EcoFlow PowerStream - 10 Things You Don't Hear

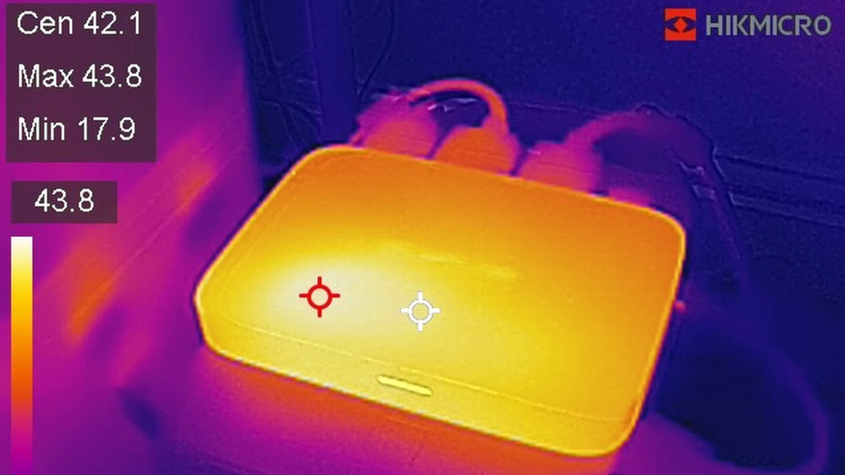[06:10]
We've got one picture here feeding AC rather than solar so a fairly low AC power maybe 100-150 watts something like that.
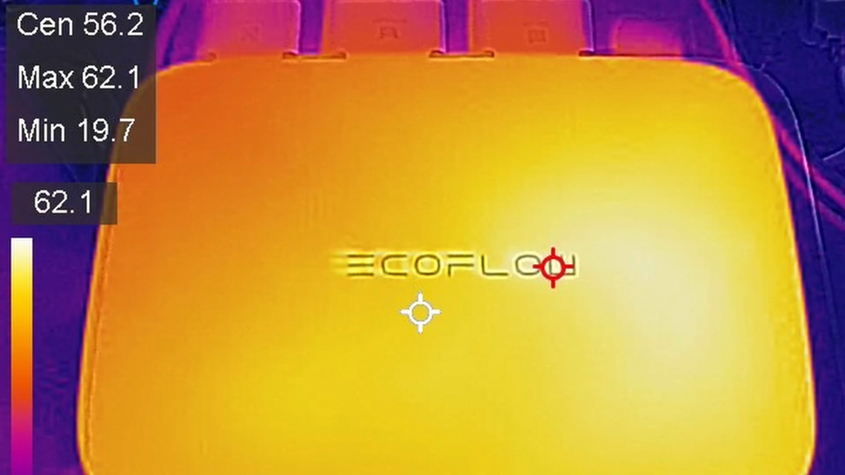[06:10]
Then I've got one here where I'm bringing in a reasonable amount of solar and I'm also putting quite a lot back into the grid as well as well as some going back into a battery and you can see on this one that everything is getting quite hot.